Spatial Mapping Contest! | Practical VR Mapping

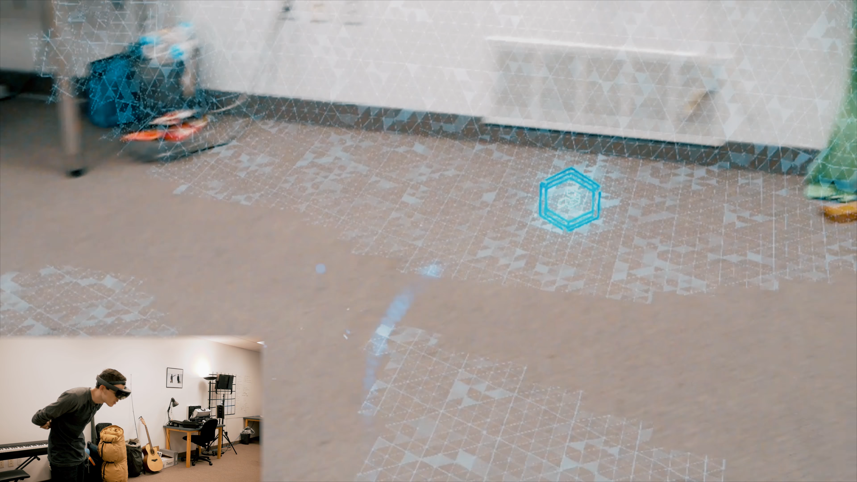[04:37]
It kind of just follows you around into the areas you need to scan, without even having to watch around and be super OCD to figure out what you need.
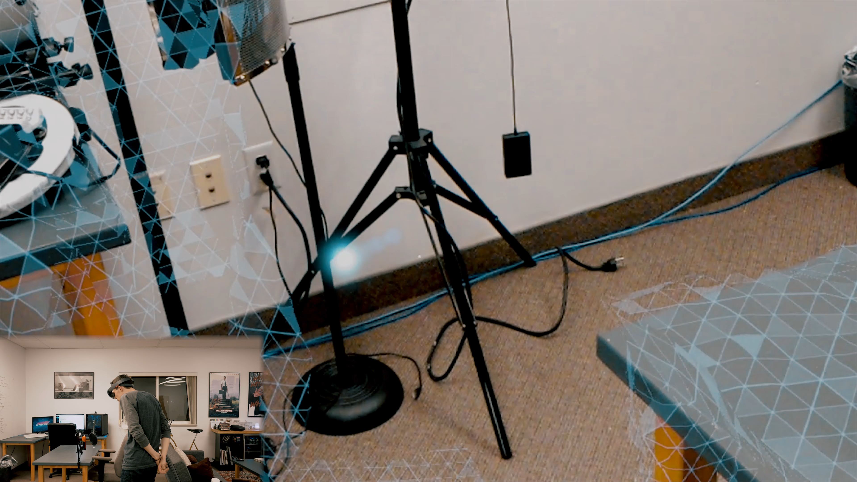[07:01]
So, to combat that, they've built algorithms to go in and scan the areas. Even if you move a chair or a desk around, it can still tell if it's a duplicated area.
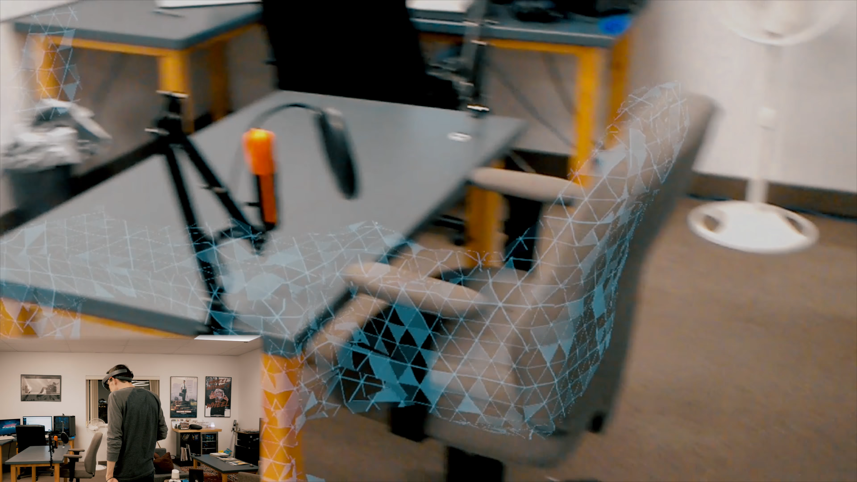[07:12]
That's really cool stuff when you think about analyzing that much data.
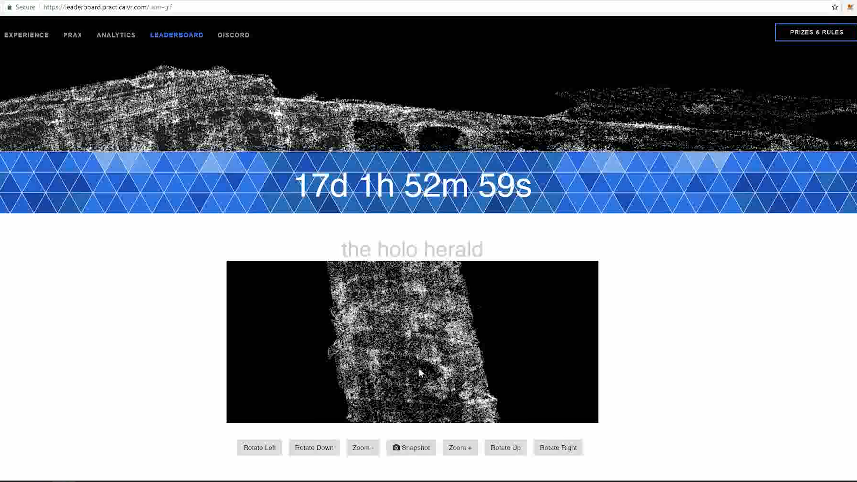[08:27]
This is a dot version of it. So, it's no longer like the traditional HoloLens mapping where it's all squares and a 3D model. They actually take it and interpret it into a dot model, which is a lot more high resolution, which is what they're using in video games and for data purposes. It's a lot easier to analyze. You can also see it's really high resolution. You can see our chair in the office right there. You can see our door as we rotate it around. It's really nice.
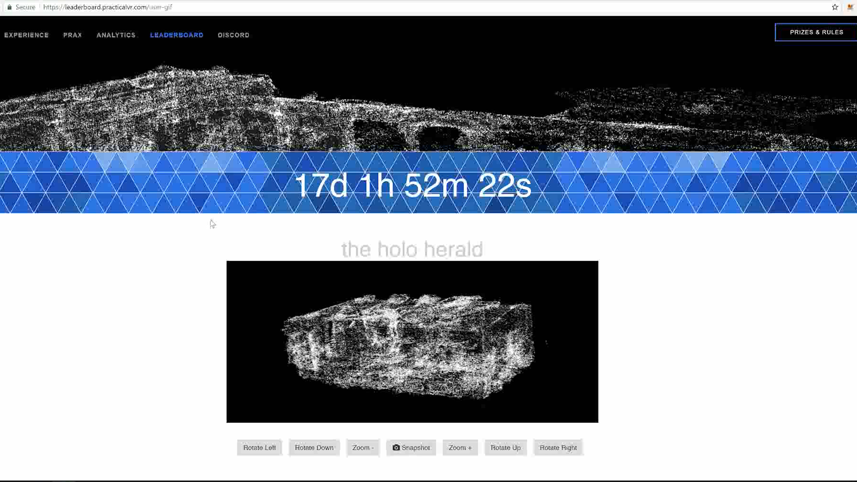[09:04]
And this is practicals mapping software handling all of this, transferring it from a 3D object to this dot mesh. You can see right there we have a timeline. We only have about 15 days left in the competition. So, you guys better get in there and start submitting.
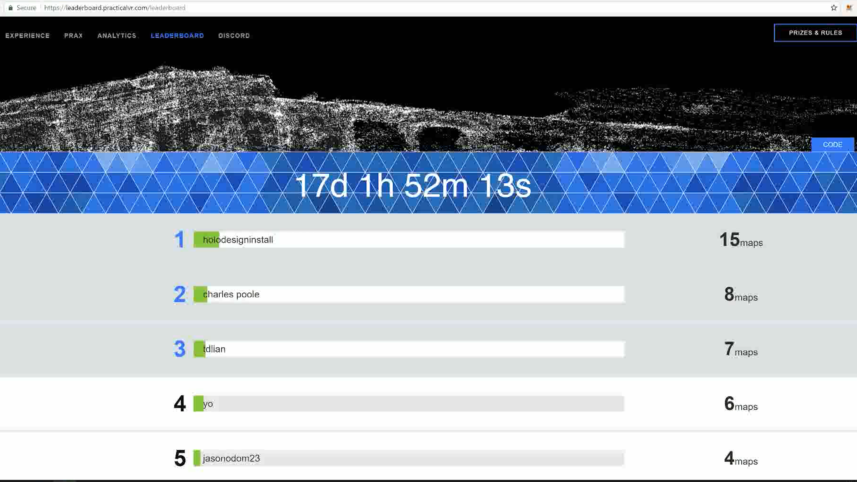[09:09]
The person in first place right now only has about 15 maps. Each one of these rooms that you map in or areas counts as one submission. So, you guys better go ahead and get mapping. That'll probably take you an hour or less to map.